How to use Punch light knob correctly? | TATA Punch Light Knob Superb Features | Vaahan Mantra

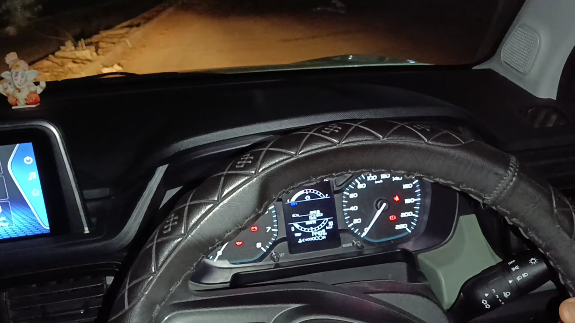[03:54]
यह देखिए तो रात में ऐसे करके इसको हम pass लेने के यूश करते हैं तो रात में जब भी आप � को